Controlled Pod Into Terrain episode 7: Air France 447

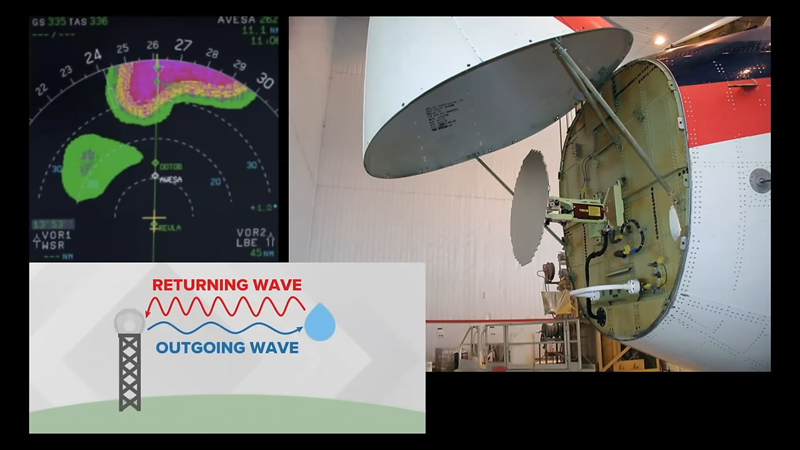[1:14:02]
You can see on the right-hand side of this slide that there is a comically small flat panel antenna inside the radar at the front of this plane. It's electronically scanned left to right, and tilt is achieved by physically tilting the antenna. It's mostly a Doppler radar, and it can be quite deceptive because of occlusion and limited radar return from water.